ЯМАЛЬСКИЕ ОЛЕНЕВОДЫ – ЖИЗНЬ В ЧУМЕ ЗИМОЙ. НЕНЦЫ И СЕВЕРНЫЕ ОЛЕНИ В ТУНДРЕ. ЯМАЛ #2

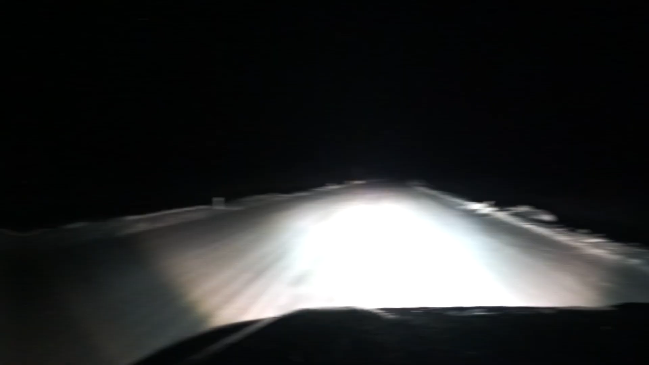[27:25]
Смотрите, олени на дороге. Вот видишь, едешь по трассе.
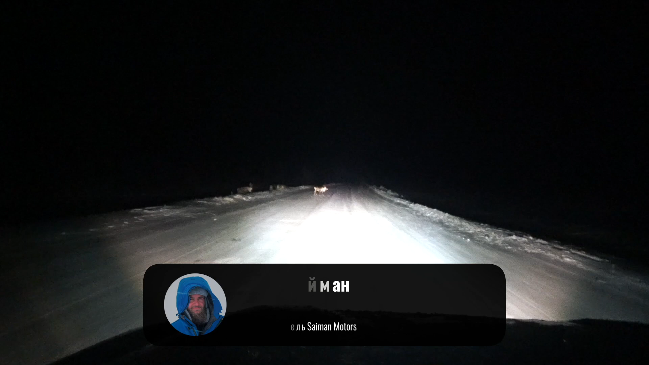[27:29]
Опа, зверье вот такое вот.
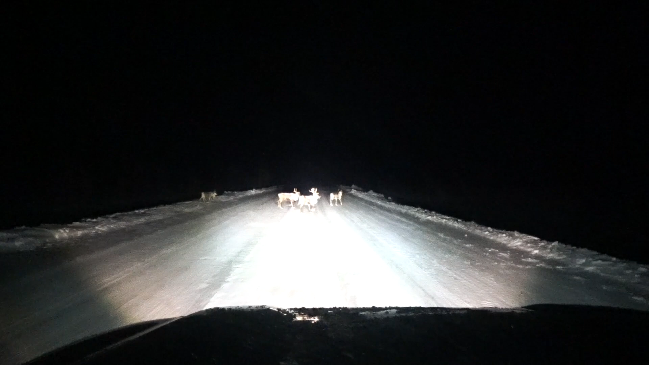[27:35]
Во. Какие прикольные. Это вам не кабаны в нашей полосе, это олени.